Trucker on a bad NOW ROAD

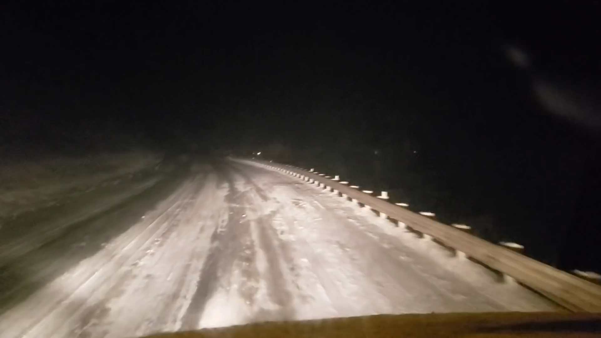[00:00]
Down the mountain. Sean said watch for ice. 5 miles, 6% grade. Suggested speed, 25 miles an hour. Right now I'm going 20 miles an hour.